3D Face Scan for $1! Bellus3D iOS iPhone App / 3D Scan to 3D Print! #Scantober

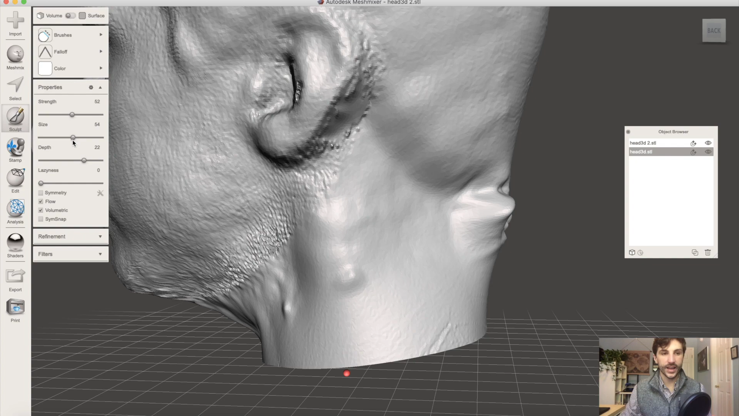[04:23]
I'll pull down the strength just a little bit, and the size, just so it's appropriate with these bumps that I'm trying to get rid of. And you'll notice that causes them to recede and become a little bit less prominent.
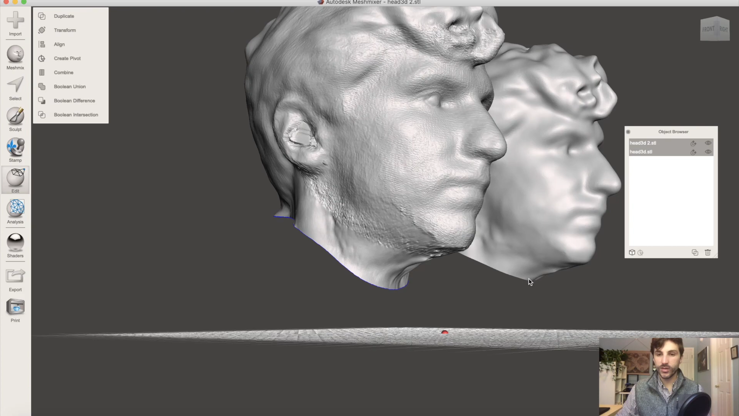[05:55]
Generally speaking, it's going to print a little bit easier because we don't have to worry about trimming up that edge. So from here, we have a pretty good before and after. You can see on the left, the detail is a bit sharper, but on the right, we have a model that's going to look a little bit less grainy and maybe a little bit more realistic.
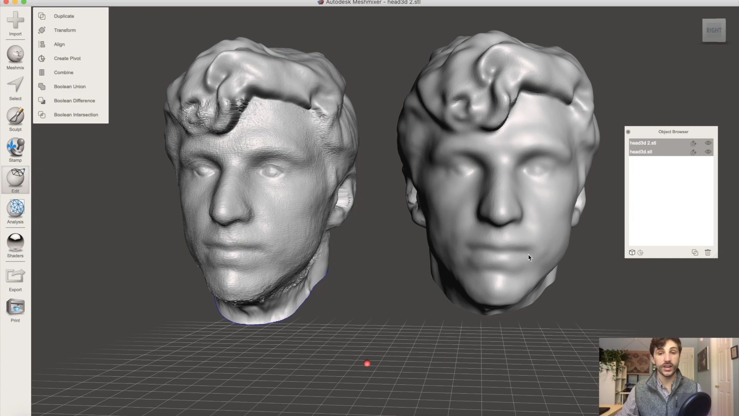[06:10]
It's worth noting that using the watertight model from Bellis 3D, it did add a little bit of geometry here to the bottom, so it made trimming things like this away a little bit easier.
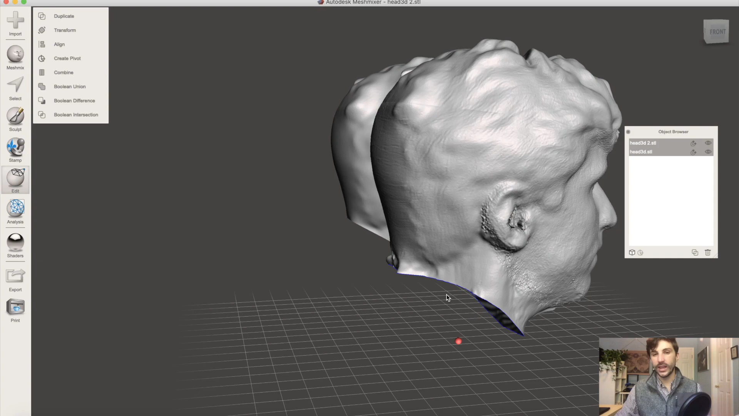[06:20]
If I had to add that all manually, it would take a little bit of time. It's always better to have a little bit of extra geometry.